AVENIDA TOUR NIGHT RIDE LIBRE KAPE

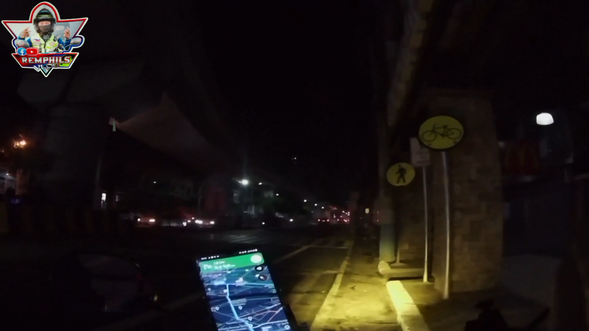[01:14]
sa habaan pa rin ng Aurora. Dito ay sa may bandang Recto. Sakaling plano natin pumunta ng Avenida. So nga pala mga kawagwag, kung bago ka lang sa channel ko, mag-subscribe ka na.
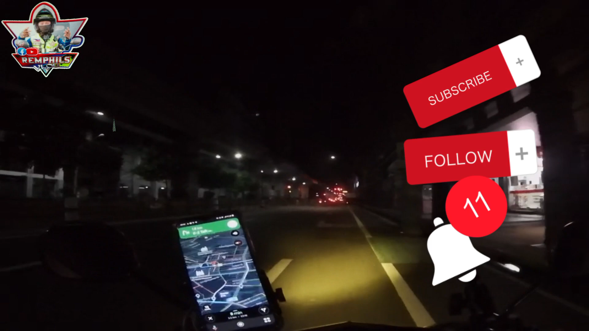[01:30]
At pakipollow na rin ako sa aking videos. At pakihit na rin yung notification bell para updated ka sa aking vlog. Saka mga kawagwag at mga video ko nga pala, kung hindi mo gusto ang aking mga video, scroll down na lang po.
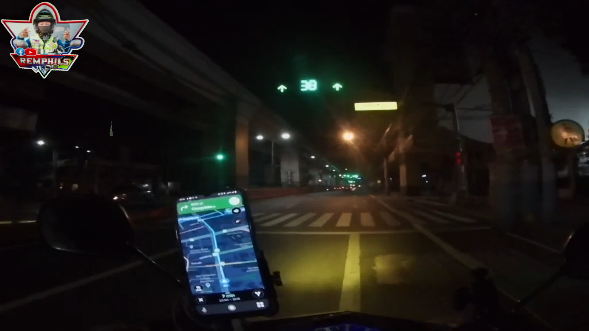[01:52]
Pwede mo naman unsub yan kung nakasubscribe ka na sa akin. Kung hindi mo gusto yung mga video ko, mga basher ko dyan, scroll down na lang po ulit. Inuulit ko lang. Dito tayo ngayon sa kahabaan ng Recto. Sa lukuyan tayo magpunta ng Santa Cruz sa Avenida. So ayun mga kawagwag, sana may makita tayo, matagpuan tayo na